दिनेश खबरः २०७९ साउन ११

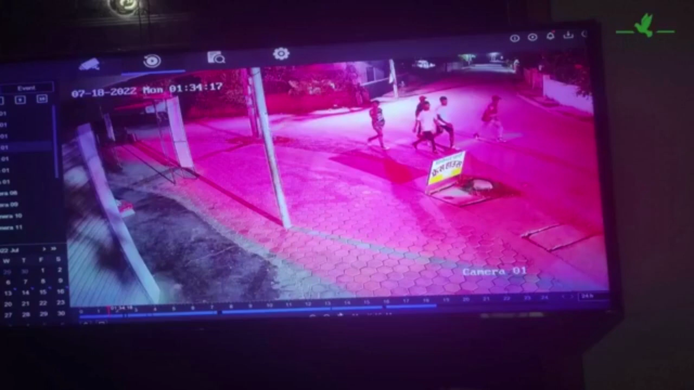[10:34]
रिक्सामा सवार 2 गाडीका ब्याट्री चोरेर फरार भएका हुन्। ब्याट्री चोरीको भिडियो सिसिटिभी रेकर्डमा देखिएको छ।